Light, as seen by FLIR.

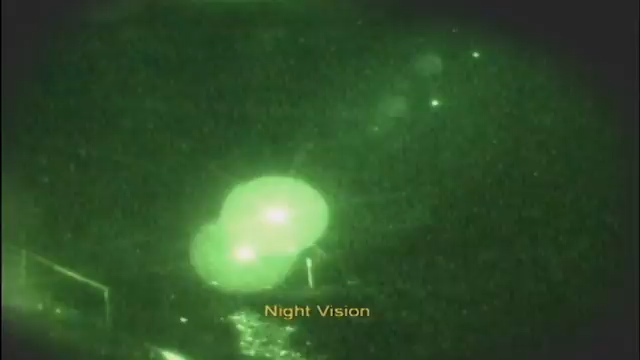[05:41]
Thermal imaging works by detecting the heat energy being radiated, and needs no light at all.
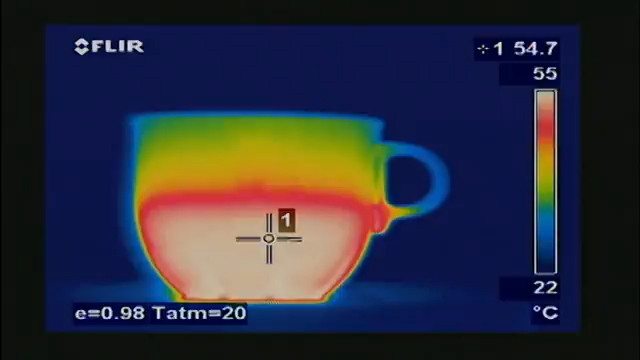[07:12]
On screen: spot 54.7°C, scale top 55°C, scale bottom 22°C
Infrared thermography is the art of transforming an infrared image into a radiometric one, which allows temperature values to be read from the image. To read correct temperatures, one important thing needs to be taken into account, and that's a factor known as emissivity.
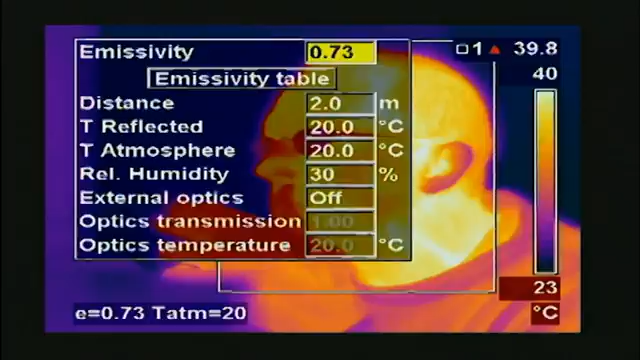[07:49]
Not only is this true for human beings, but it's true for other materials, too.
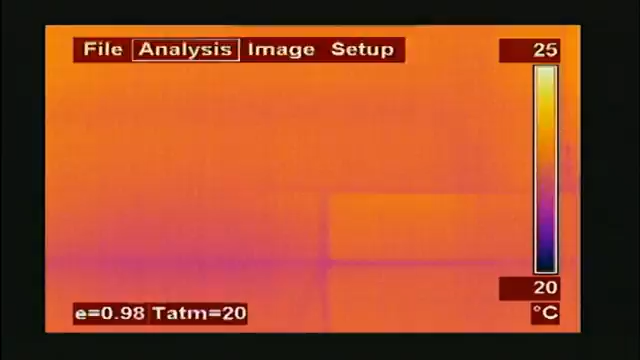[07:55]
On screen: scale top 25°C, scale bottom 20°C
It's extremely important to set the camera to the correct emissivity.